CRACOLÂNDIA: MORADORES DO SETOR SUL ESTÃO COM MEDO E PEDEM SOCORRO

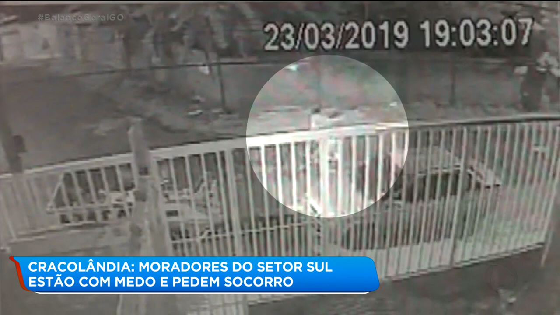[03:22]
Inclusive, tem aí um trecho de uma imagem de câmeras de segurança aqui da porta do vizinho que registrou esse momento. Então, na verdade, quando você começou a correr atrás do bandido, a cadela saiu e ajudou você a atacar o bandido. Foi, ela viu, nós dois entramos em luta corporal e ela avançou ele, chegou até pegar no calcanhar dele. Eu acho que essa reação dela em cima dele foi o que me salvou. Só que antes dessa ação que a gente viu aí nas imagens da cadela atacando o ladrão aqui na porta da casa dela, aconteceu um outro fato.